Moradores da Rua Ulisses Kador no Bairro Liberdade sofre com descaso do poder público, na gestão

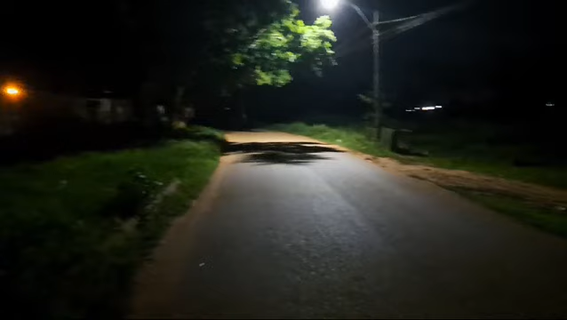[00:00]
Olá, boa noite. Estou aqui no bairro da Liberdade pedir os moradores para eu vim. Estou registrando para você ver como é difícil para quem trabalha, estuda, conseguir sair de casa e ter segurança de retornar. Essa rua aqui é a rua principal que dá acesso ao bairro do Liberdade aqui na frente do cemitério. Essa aqui é a principal, isso aqui é o que você pode enxergar.